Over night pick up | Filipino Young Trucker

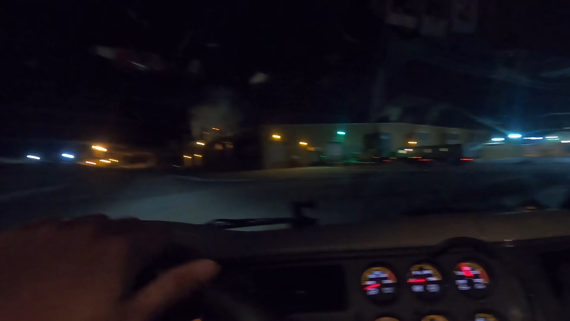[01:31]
Yan. Madilim dito sa lugar na to.
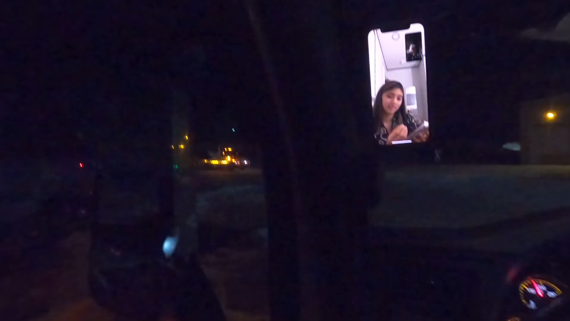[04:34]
So yun guys, sa mga pupunta dito sa Blue Ridge yan. Pag galing kayo dyan sa gilid yan, iikot kayo, dadaan kayo dyan. Tapos iikot kayo dun sa may parking ng mga sasakyan sa likod.
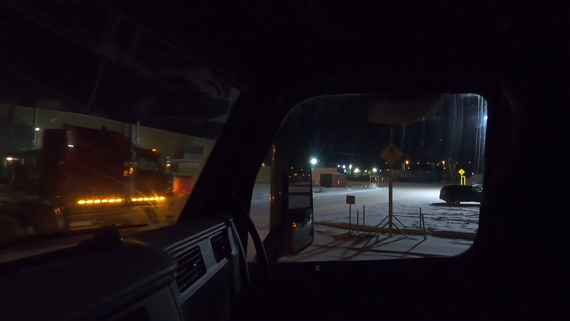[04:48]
Tapos papark kayo dyan dito sa pinaparkingan ko, naka-face dito sa may shipping.